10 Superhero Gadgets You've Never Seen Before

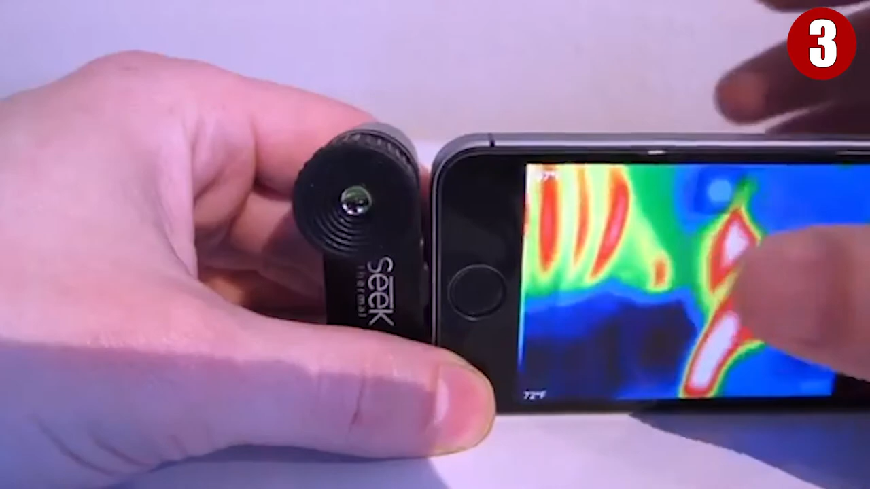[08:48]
With the Seek Thermal XR, your iPhone can detect heat signatures in pitch-black conditions up to almost 2,000 feet away.